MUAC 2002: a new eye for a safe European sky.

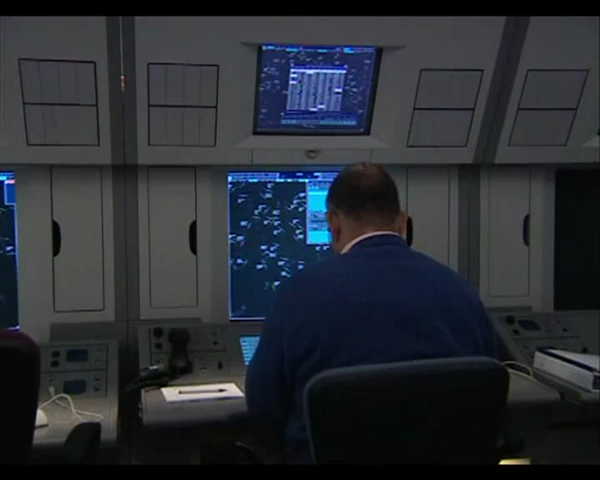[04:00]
The Maastricht Center has adopted a dynamic view of the future and has introduced a series of innovative technologies. These will not only enhance safety, but will increase airspace capacity and enable the center to accommodate future concepts.
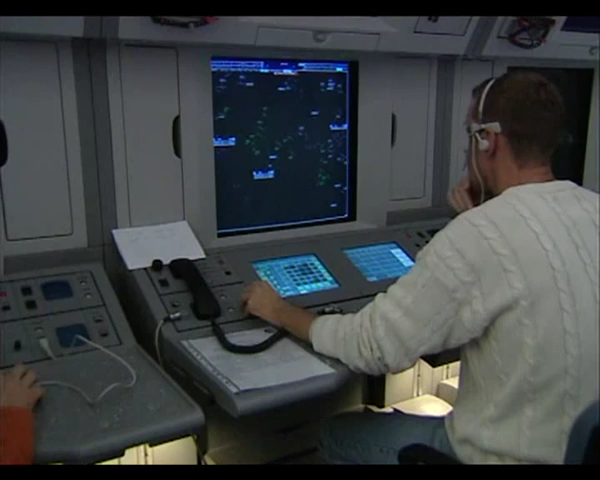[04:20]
One of the most important tools that a controller uses is his screen and data entry panels, known as Operator Input and Display System, or ODS.
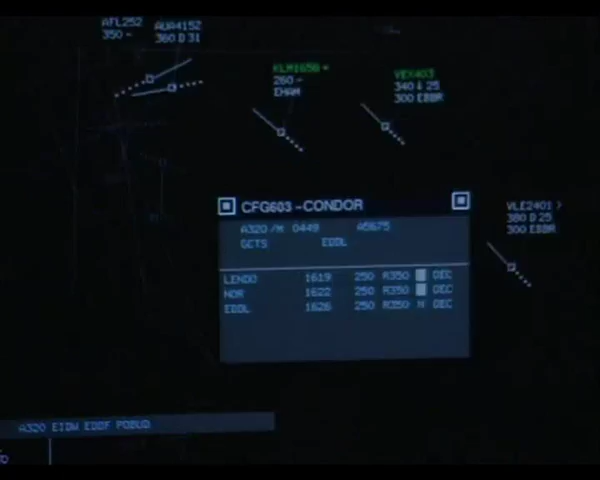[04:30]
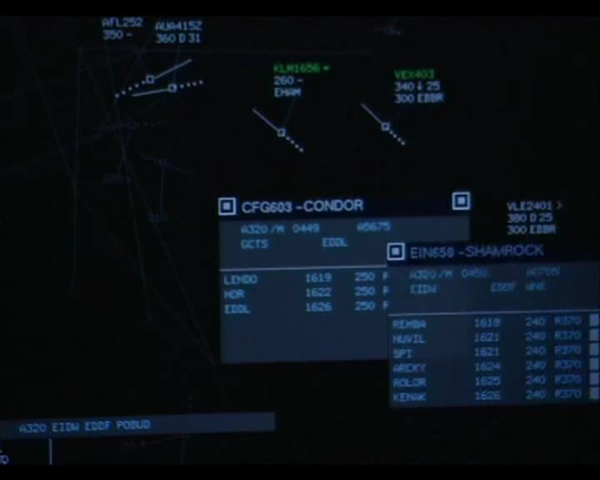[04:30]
On average, an ODS has a lifespan of 15 to 20 years.
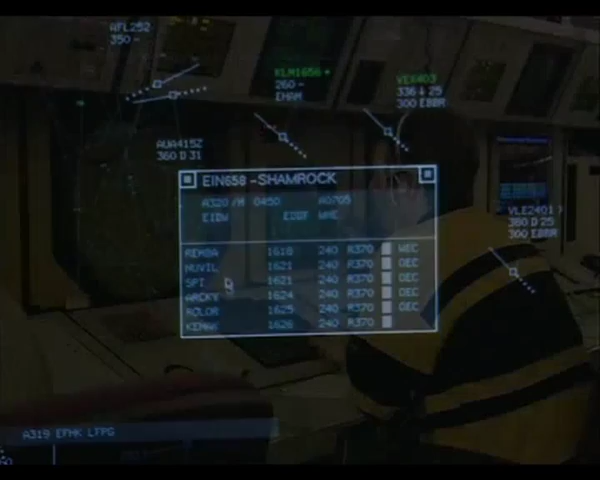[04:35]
The system formerly used in Maastricht was brought into service in 1981. Since then, both traffic levels and technology have changed a great deal. The controller's tools had to be brought into mind.
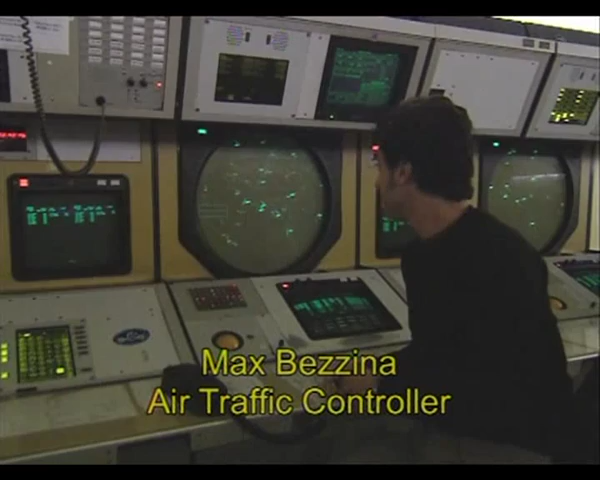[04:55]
It was a very good system in its times, but of course, with the technology advancing,
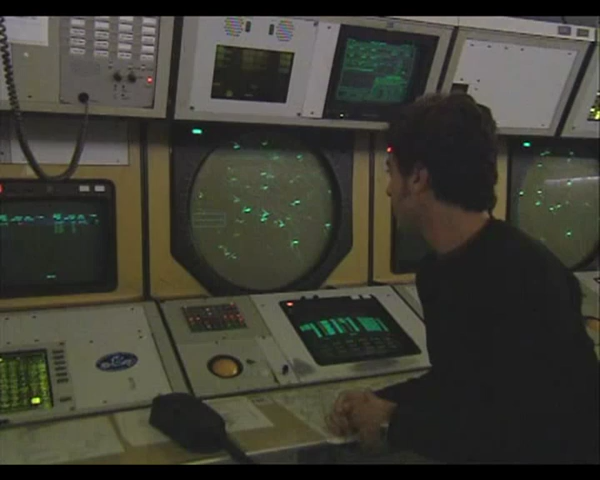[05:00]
we needed a system which can offer better technical facilities. As we can see here, the screens are monochrome, so we cannot really distinguish between different traffics. We only can distinguish between bright and less bright.
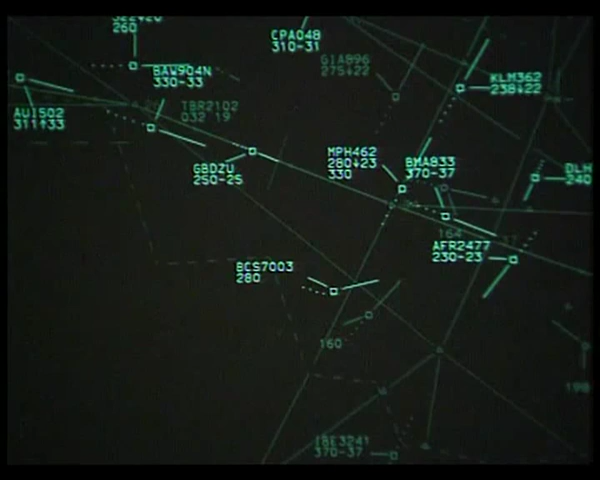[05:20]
The inputs have to be done from a different position than the screen, so the controllers, we need to take our eyes away from the screen.
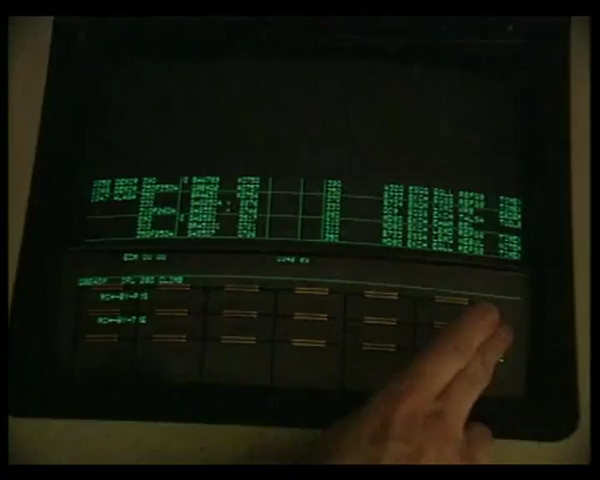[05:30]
All the information is spread on different screens.
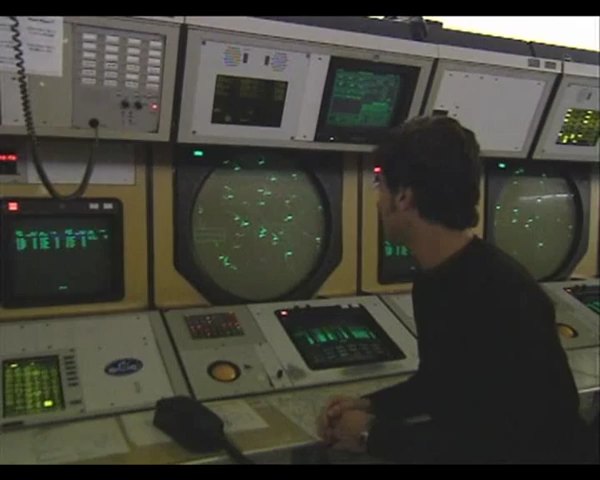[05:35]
And having panels like this panel here, for example, puts a limitation to the inputs we can make. Well, one of the major differences between here and the old ODS room is that here we have the ability of displaying traffic in different colors,
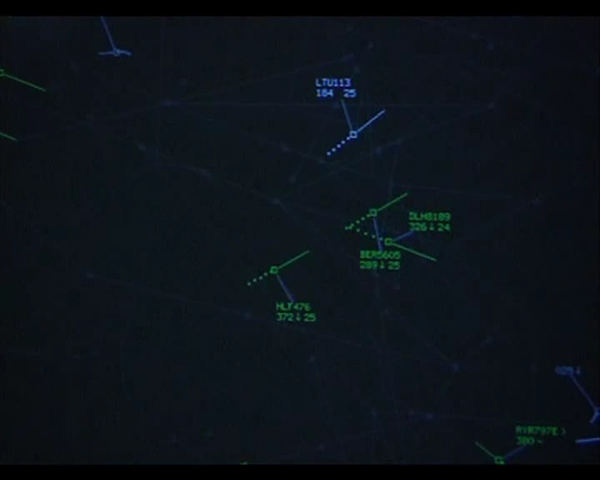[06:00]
so that we can discriminate between the ones which are on our frequency in our sector and the others.
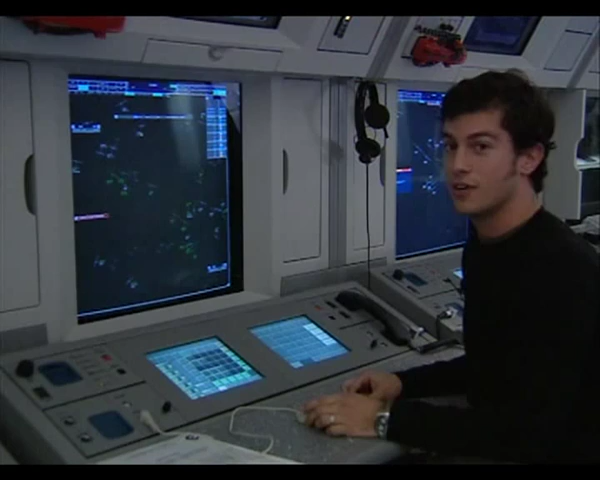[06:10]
Another advantage of the system is, in fact,
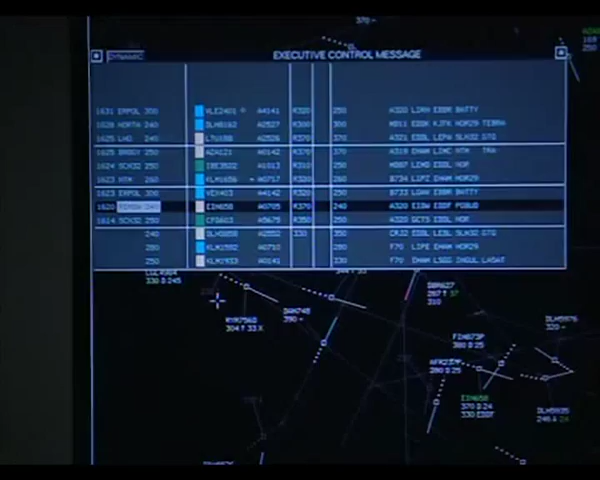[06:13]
that all the information is available on the main screen, so that we as controllers, we do not need to look away from the traffic to get the information we need.
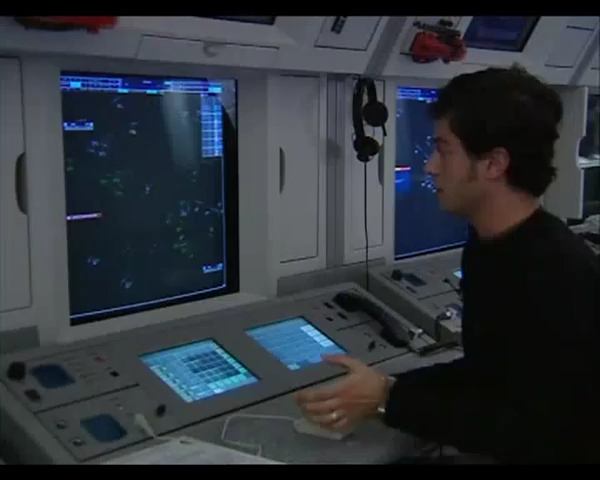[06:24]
So the system works on a similar system to a normal Windows in a computer.
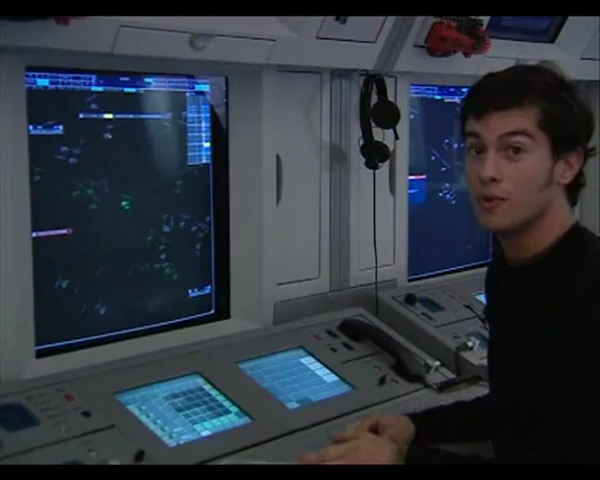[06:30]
Everything is available at a click of a mouse.